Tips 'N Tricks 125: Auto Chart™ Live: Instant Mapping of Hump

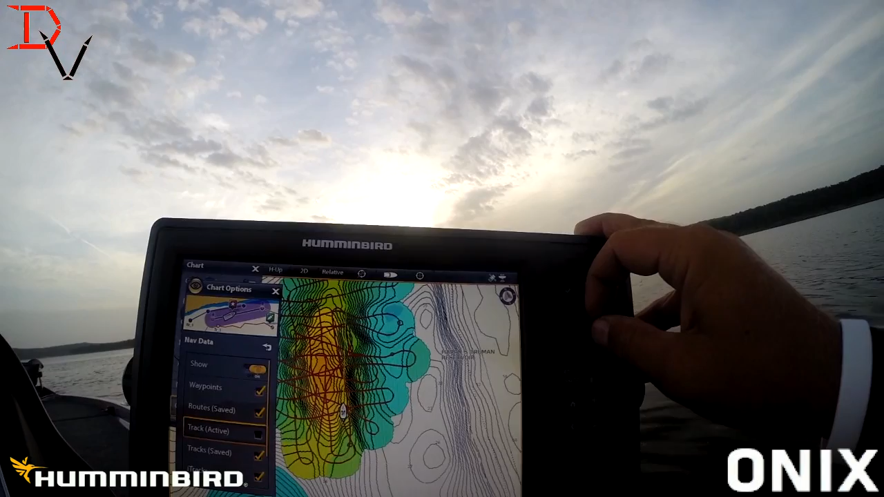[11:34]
There's our active track off.
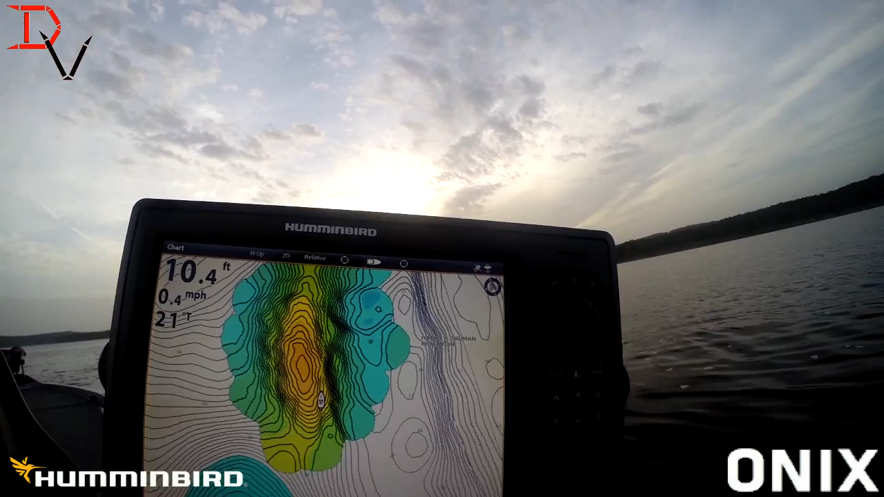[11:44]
On screen: depth 10.4 ft, speed 0.4 mph
So now we can see that data a lot easier. You could clear your current track and it would do the same thing.
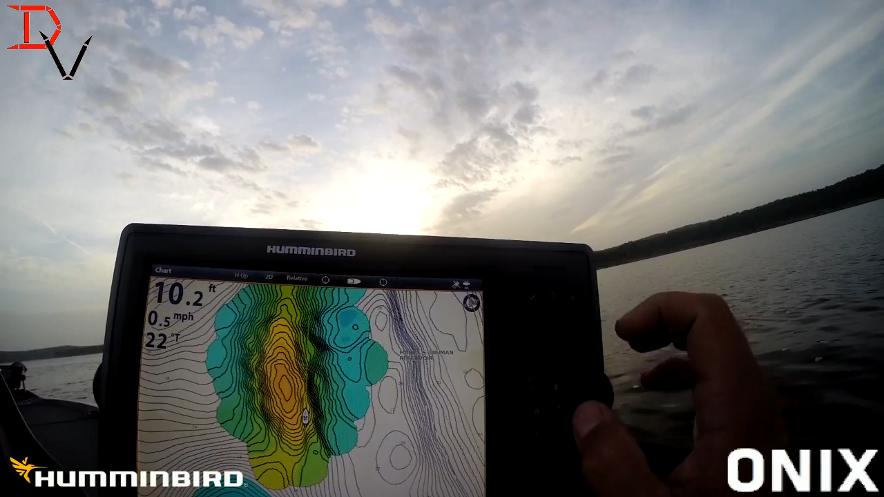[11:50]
On screen: depth 10.2 ft, speed 0.5 mph
But now you can look at that hump. Look at how much more detail is that. We'll turn it off.
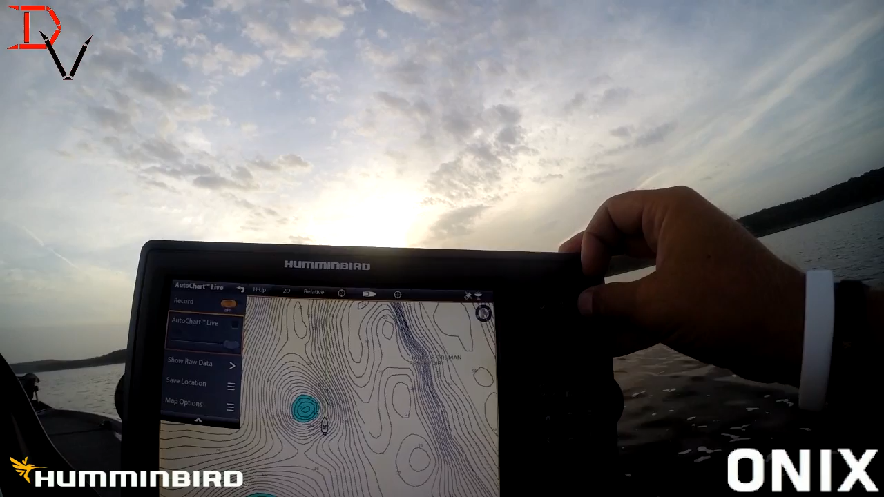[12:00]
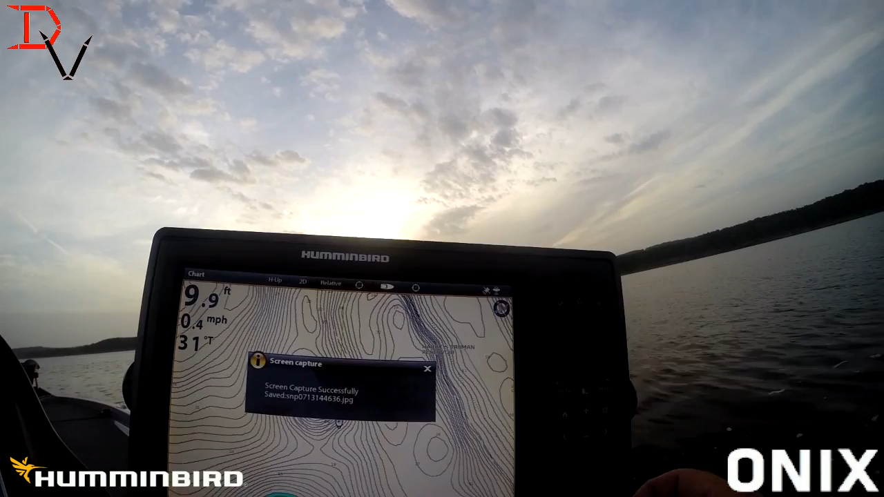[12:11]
On screen: depth 9.9 ft, speed 0.4 mph
Or we're going to try to get our... There's our data. There's our data.
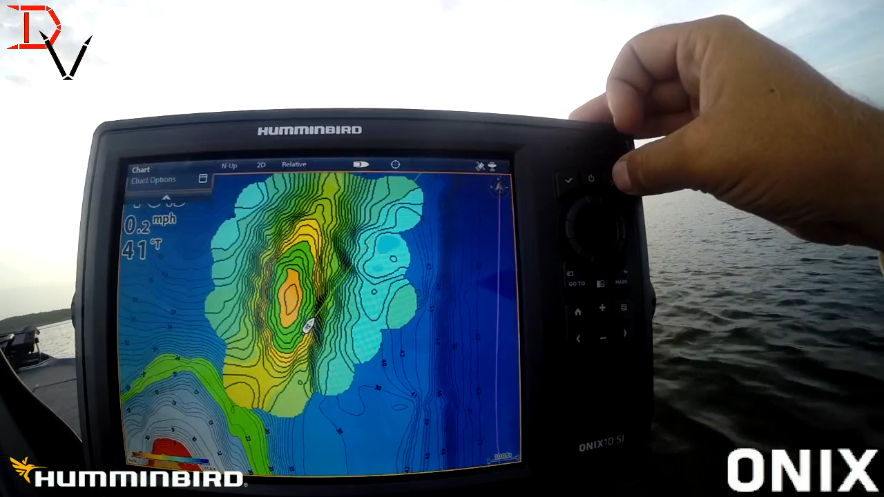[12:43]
On screen: speed 0.2 mph
And with Lake Master, we need to adjust our mapping.
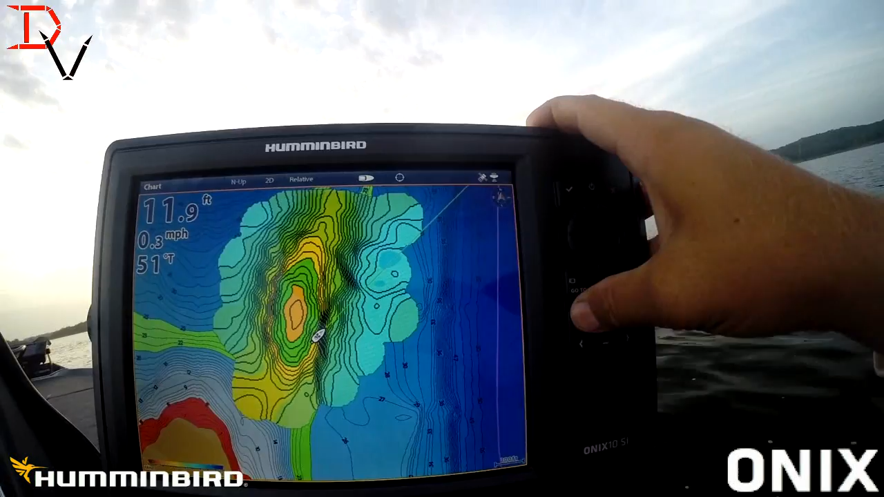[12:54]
On screen: depth 11.9 ft, speed 0.3 mph
There's our AutoChart data over our Lake Master. But now let's see how close it was.
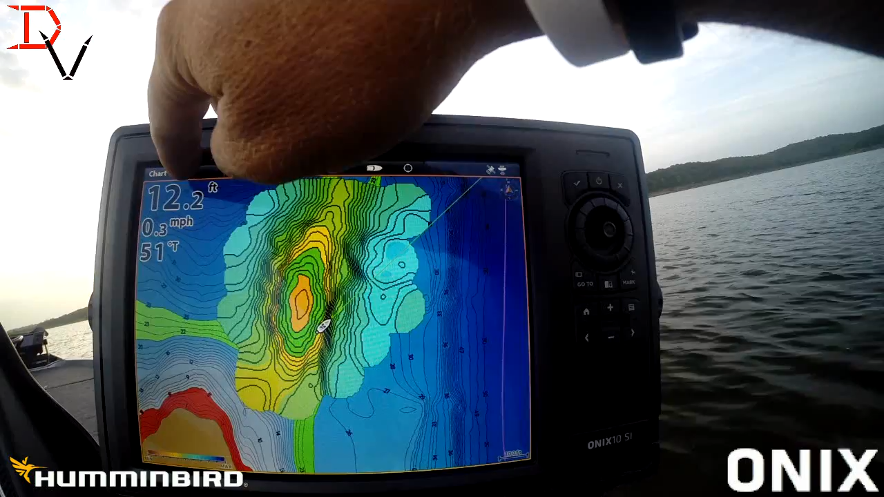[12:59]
On screen: depth 12.2 ft, speed 0.3 mph
We can do two things. We could do... The quickest way is just turn it off. Look at that data there.
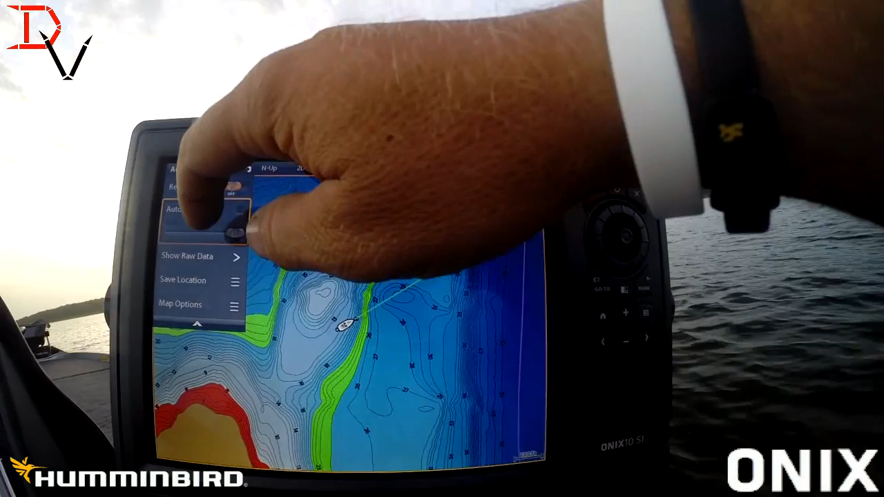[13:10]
Versus there. Now, if you want to see your data, you want to see the other mapping data behind it, just reduce that down to 50% and you can start seeing the old data behind that. What you've created. They were really close on that.
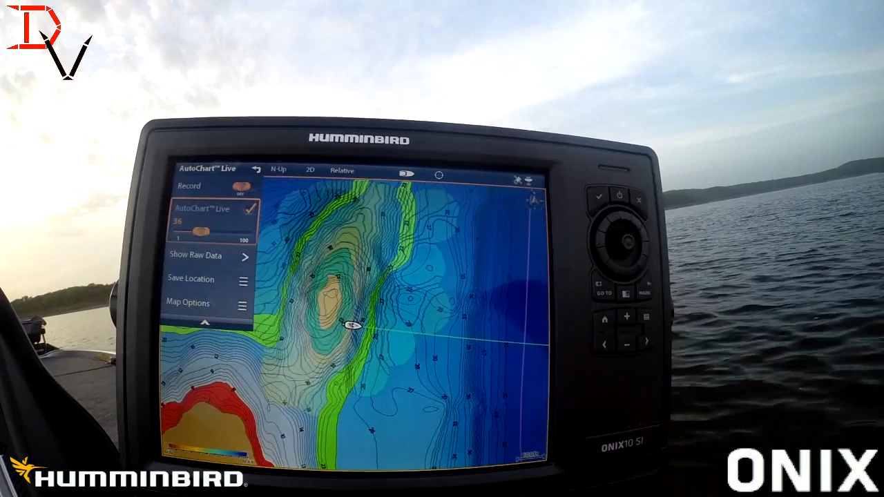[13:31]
Really, really close. You can see the black lines. See right where our hump was.
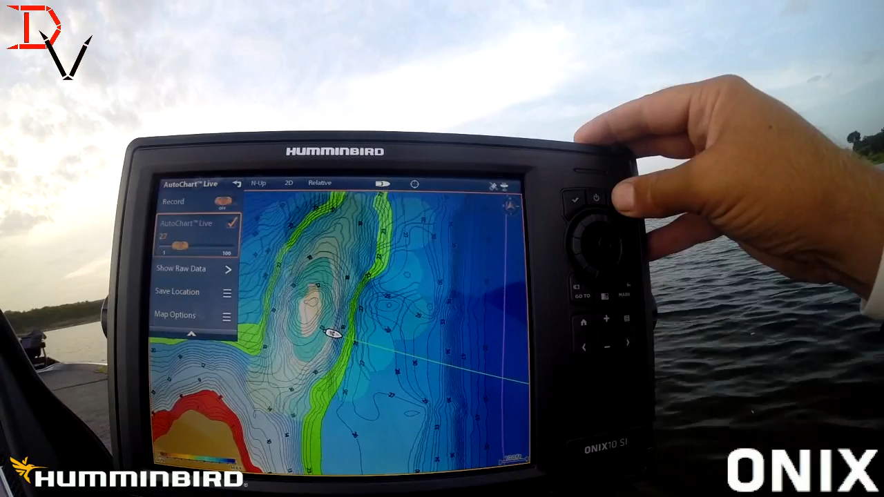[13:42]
I hope that helped you learn a little bit more about AutoChart Live.